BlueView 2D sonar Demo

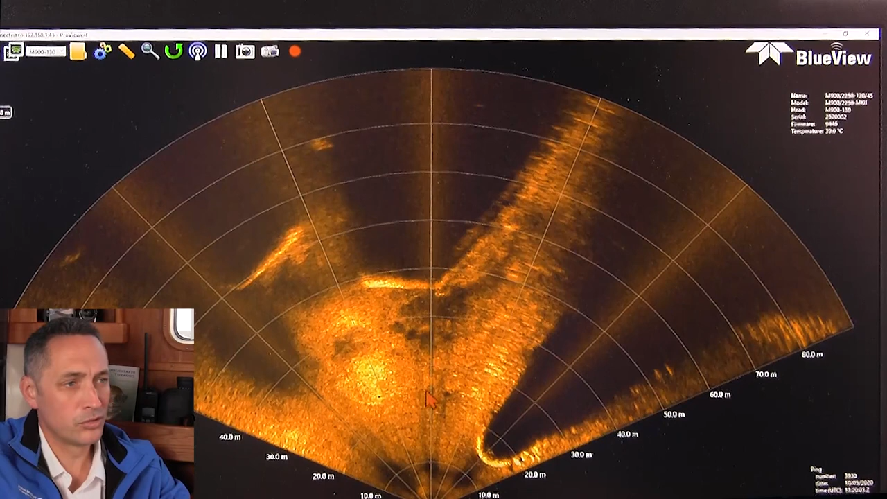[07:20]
There's been some kind of natural disaster, looking for downed objects, looking for social recovery or any,
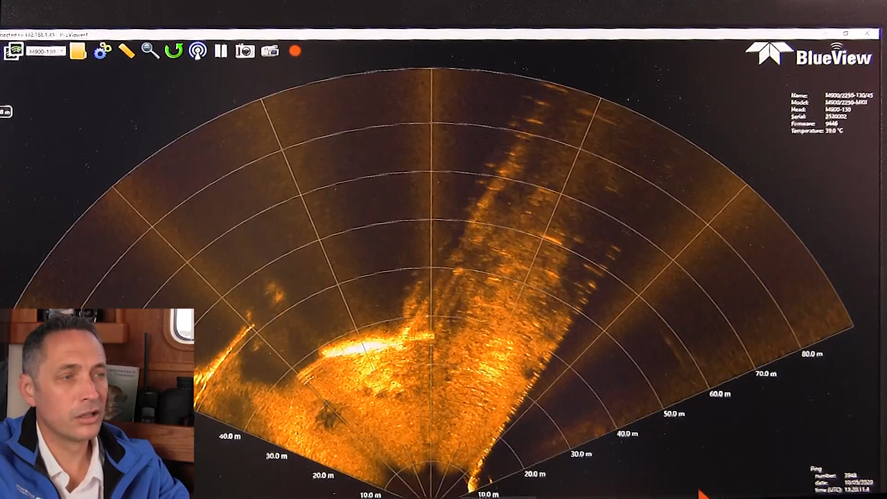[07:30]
any debris that might be in a channel or in a harbor area. As we're moving along here, we're getting close to some features. You can see the side of the wall here and we'll later in this demo, we'll do an inspection where we tilt the SONAR sideways. So right now we've got the SONAR mounted in the horizontal orientation.
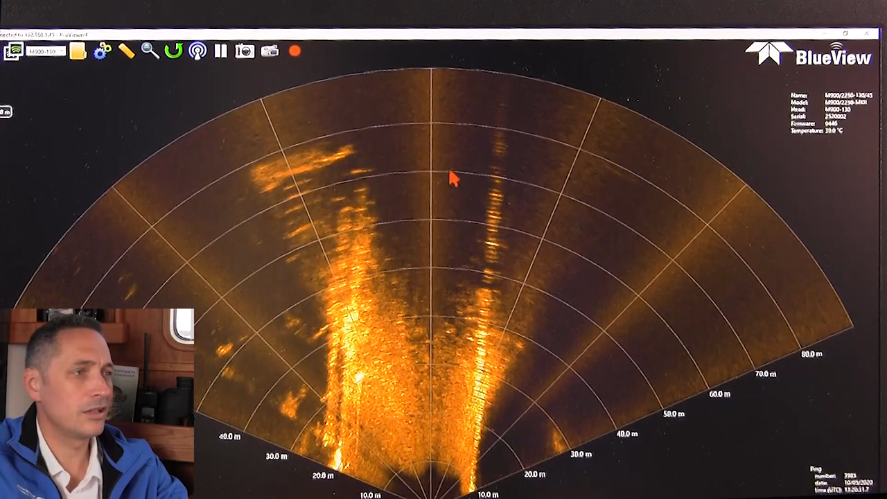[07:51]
So you can see there's a wide 130 degree field of view on the 900 kilohertz. Right over here, we're approaching the underside of a vessel. So you can see some kind of structure over here. So here we see that we're tracking along, looking for objects in the seabed. Because I'm trying to find something relatively small,
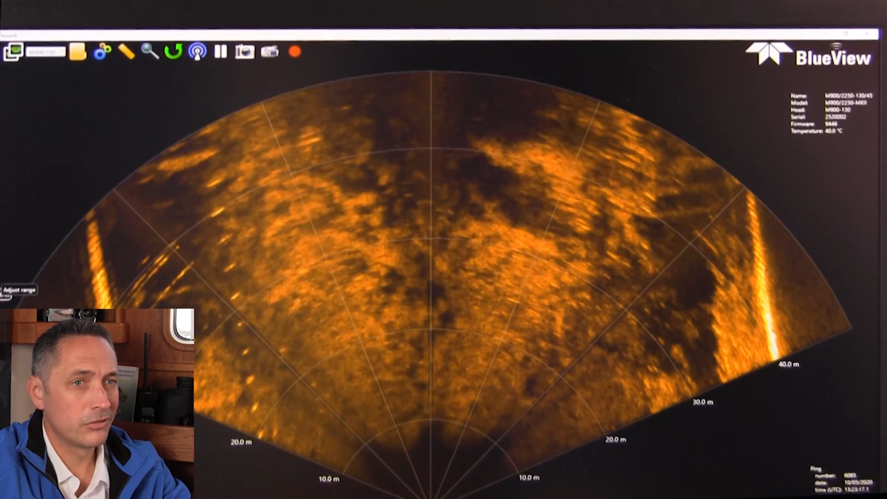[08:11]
I'll be decreasing my range scale, maybe losing a little bit of range, but prioritizing getting more pixels on these smaller objects. So here we see tires on the seabed. Look at that, that's a nice tire. So here we see some nice objects on the seabed. There's a lot of tires on the seabed in this area, so you can kind of make out the round shapes. We've got the SONAR on a bow mount. So here we see a round tire object.
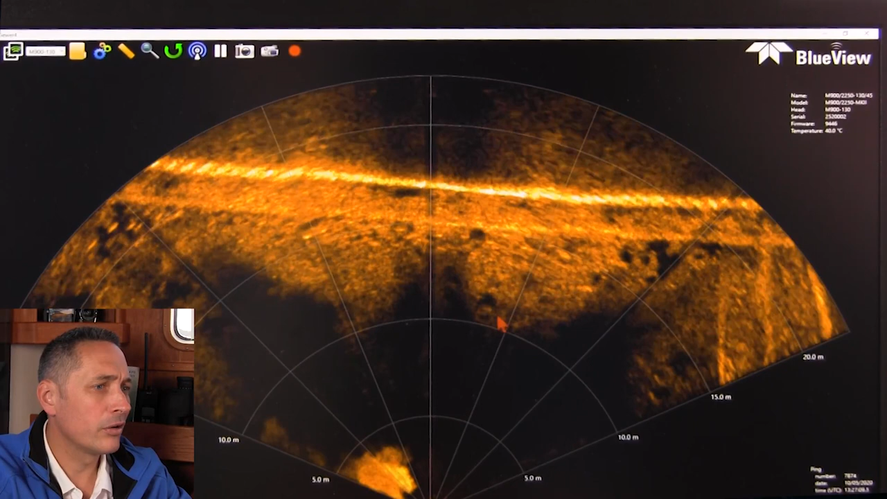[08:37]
And here we see the key wall and debris at the bottom.
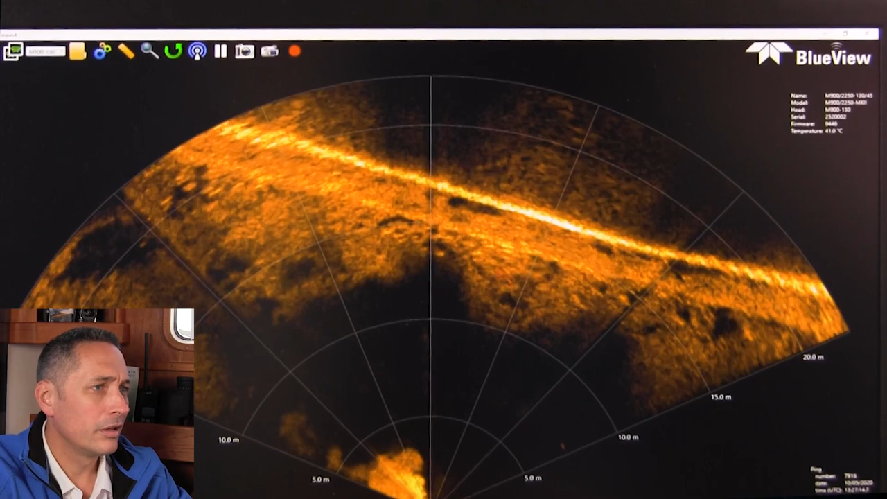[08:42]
So what you'll be using the SONAR for would be as a general area inspection. Here you see some more tires and it's really the eyes below the water.
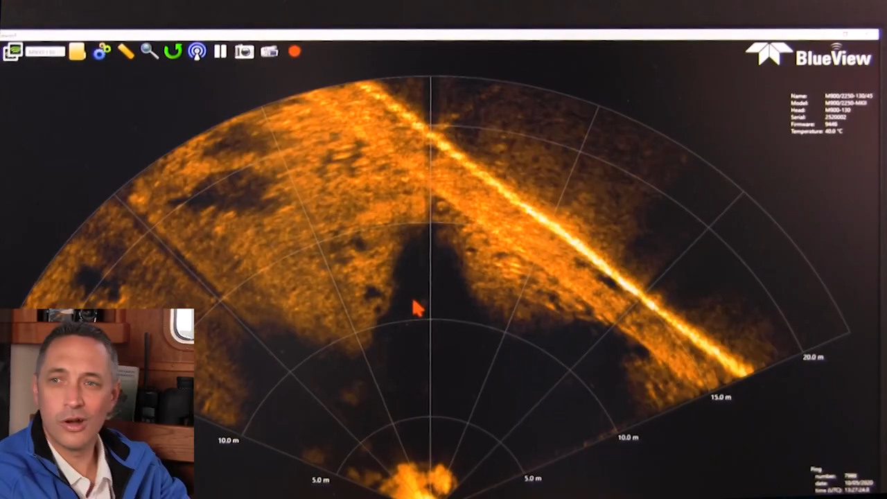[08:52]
Looking out the window, you can't really see what's below.
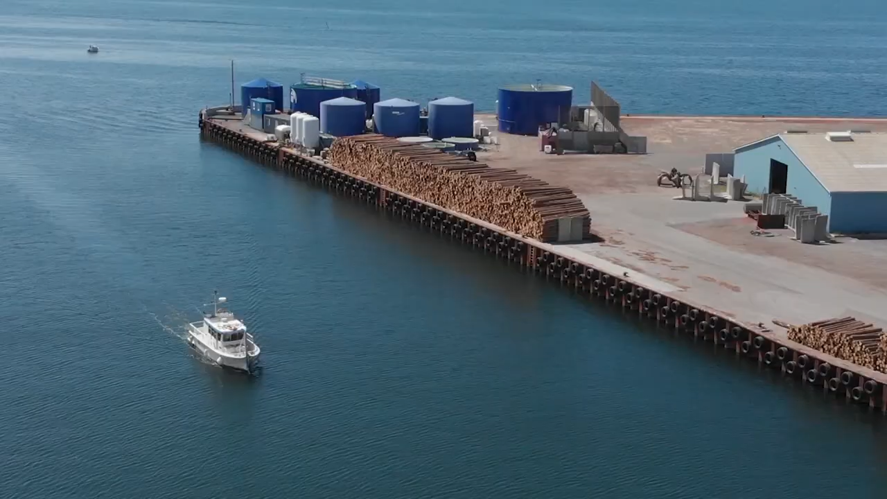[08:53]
But with the SONAR, you get a good impression of where objects are. And if you're looking for a dropped object here, you see a nice circular shape.
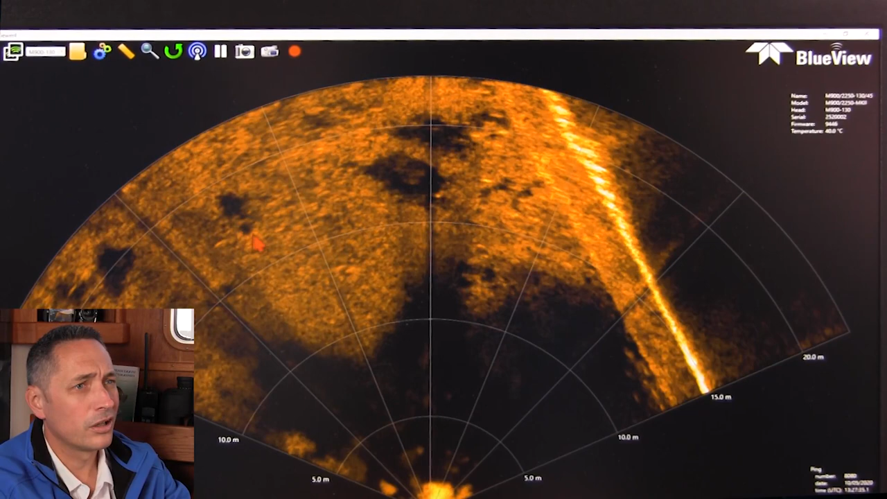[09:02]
And that's undoubtedly a tire with a shadow behind it. So I'm going to just zoom out a little bit and see what the SONAR is looking like. It's a longer range.
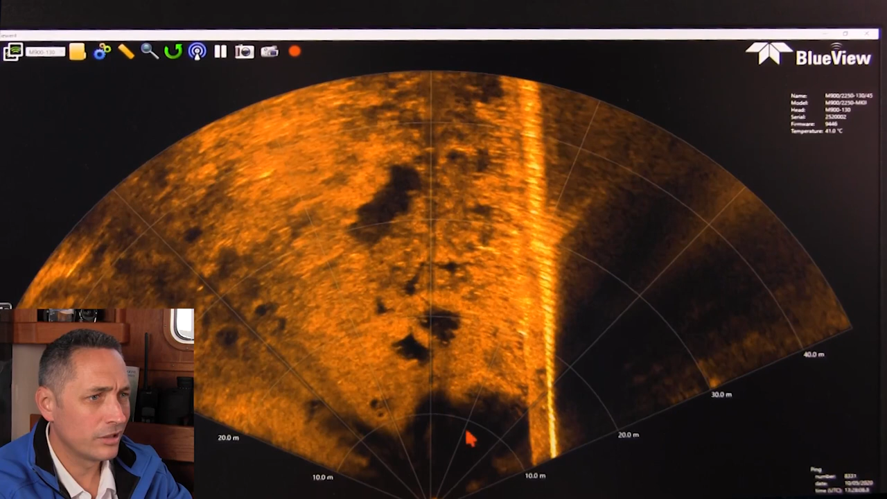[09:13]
So you can see here now, you can clearly see that tire shape close out. And the SONAR is giving pretty good data returns all the way out to 50 meters or more, actually, which is really impressive for such a high-frequency SONAR. But of course, as you go further out, you can't see a lot of detail further. I'm going to show you some of the geometry of the area and the depth limit, which one can see.
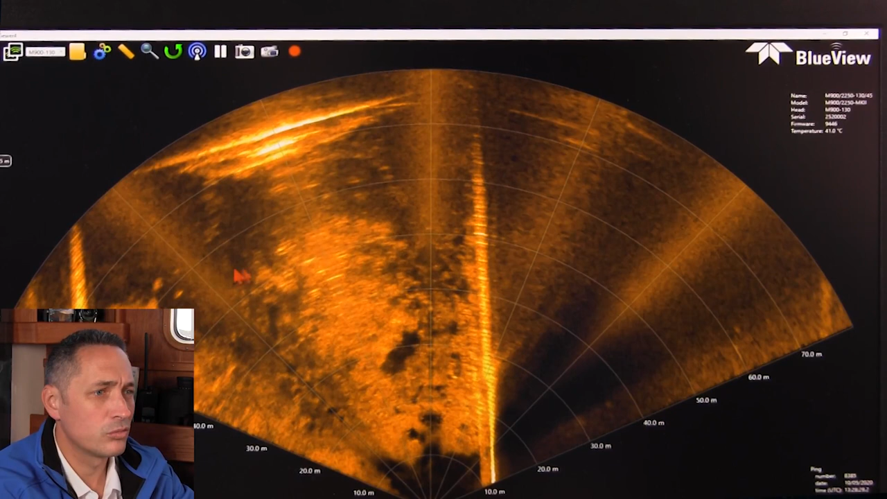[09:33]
So I'm going to just pull it back in again, because for the setup we've got now with the mount that we have and the depth and the tilt angle that we chose, we chose about a minus five degree tilt.
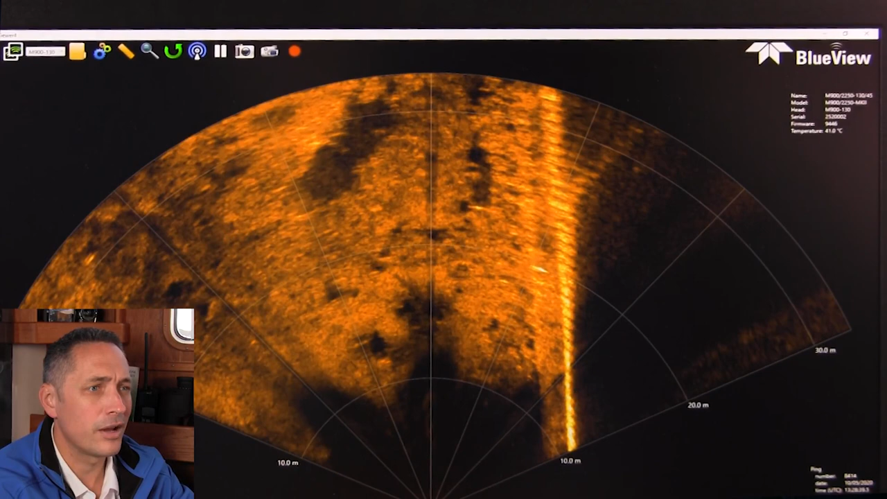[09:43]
We could have done a little bit more maybe, but it's generally a good compromise for the water depth we're in here in this harbour area. And here you can see the metal sheet sort of cladding on the side of the quayside here.
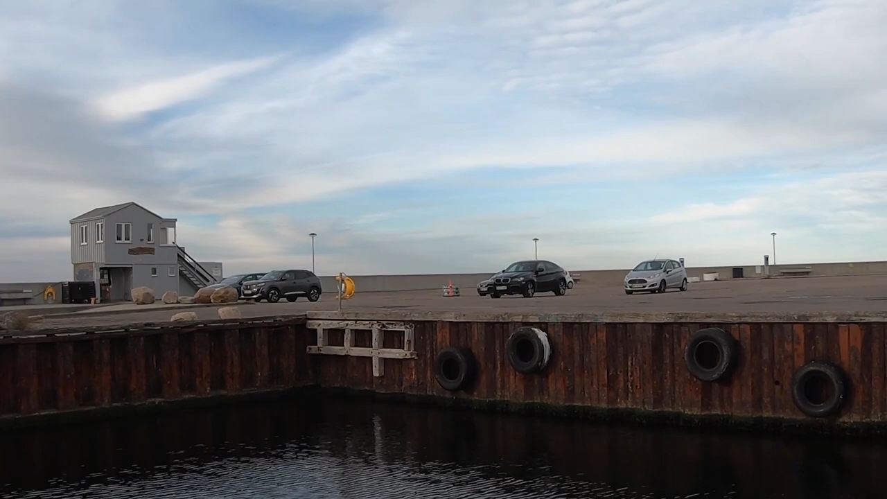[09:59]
So really, this is the purpose of what you use the SONAR for.
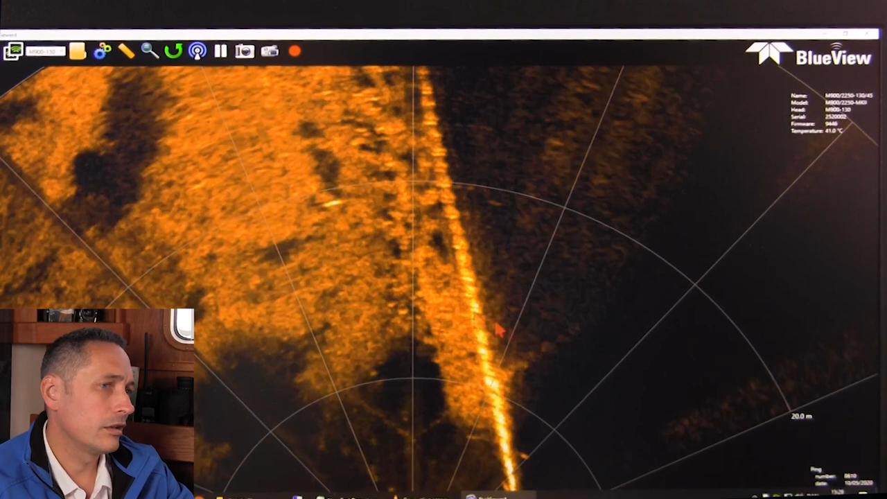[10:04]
You use it to look for any anomalies or anything that you think is not meant to be there or irregular. It's not really a survey tool per se. It's really your eyes below the water. What you do is you'd find an area where you saw some damage or where you thought that was something that was worth doing a sort of a more sort of quantitative survey, because this is quite a qualitative impression of what one sees around. If you want to get a quantitative impression,
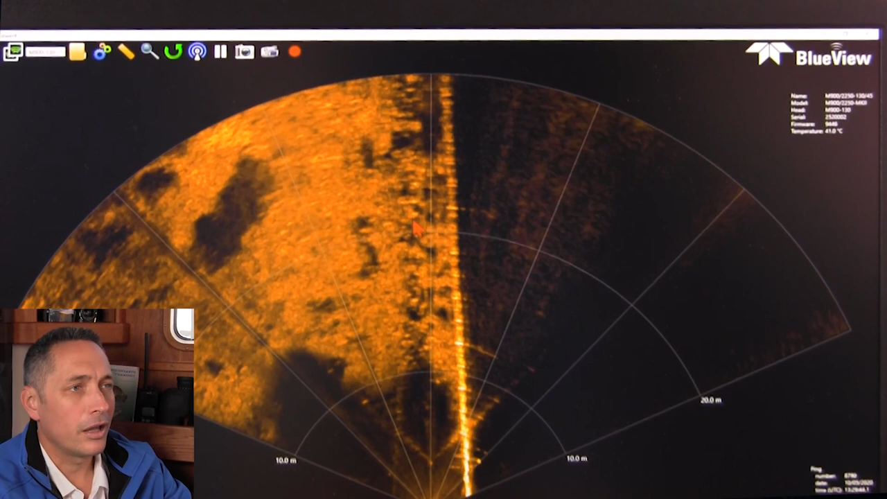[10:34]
then you drop the BB5000 in into the water and do a scan of the area and get some point clouds of the structures or of the objects.
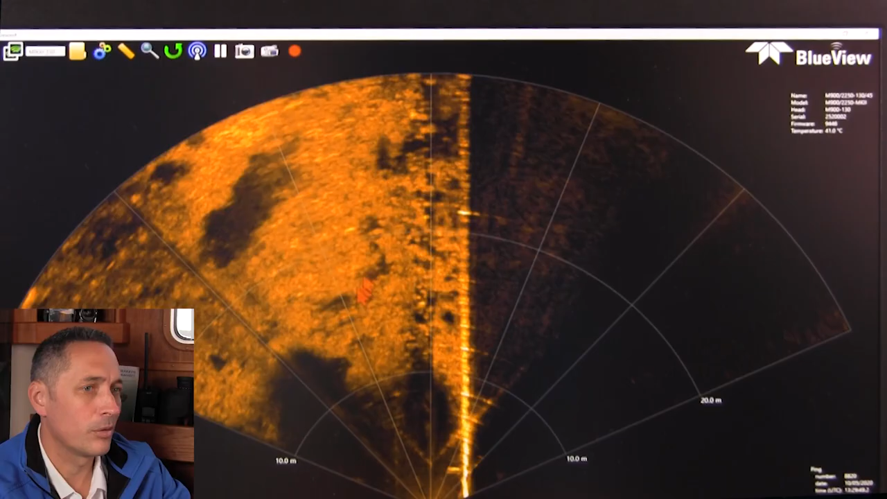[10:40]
We're having a look at an area with some tyres and some debris on the seabed against the key wall here.
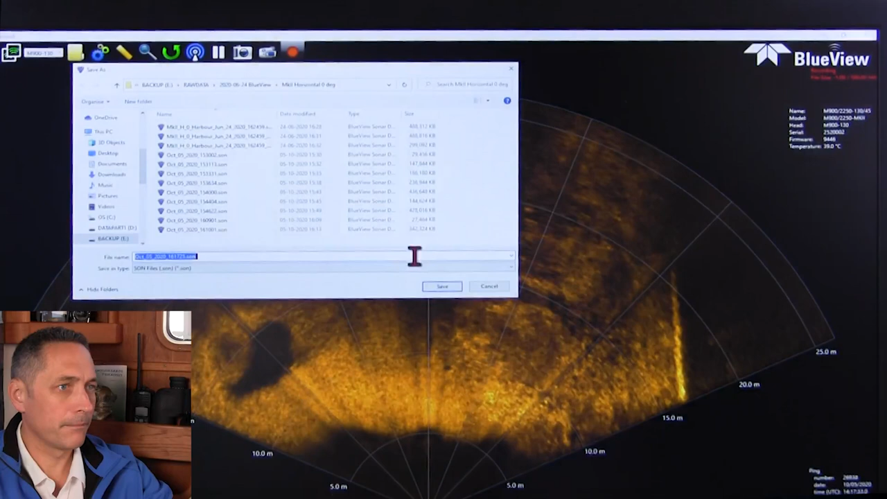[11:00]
And when I see some objects, I'm going to flip over to the high frequency mode, so we can see the detail of the objects. We're moving quite quickly. You can see the movement. But again, one of the cool features about a solar like this is actually pretty immune to the motion of the vessel.
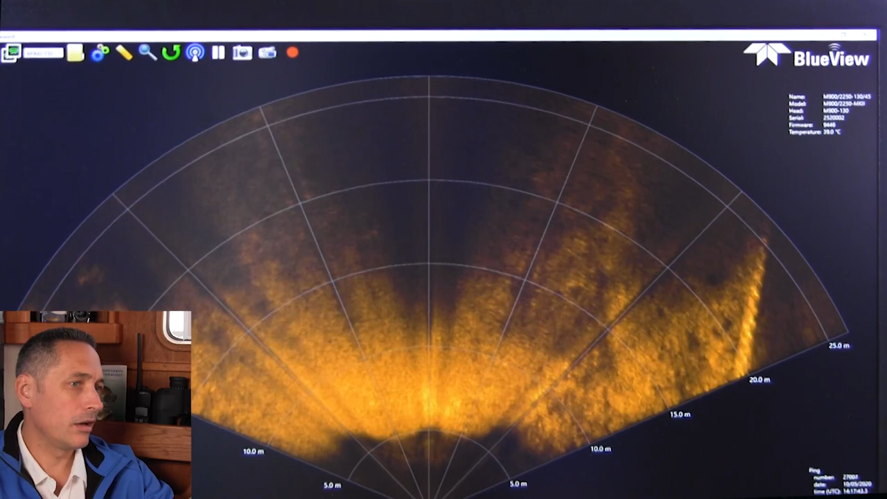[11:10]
Of course, it's difficult to follow the data sometimes, but it's different to a scanning solar where everything would be blurred if you were scanning and trying to move at the same time.